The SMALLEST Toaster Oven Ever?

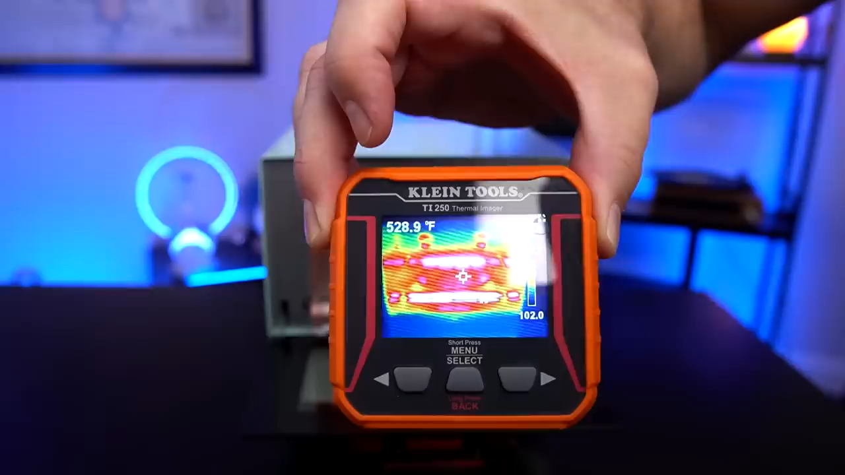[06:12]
On screen: spot 528.9°F
Give me some readings in the 500s. Go right in the element itself. Just it goes over. 600. It's pretty warm in there. It's pretty warm. It's pretty warm. The outside's hot too.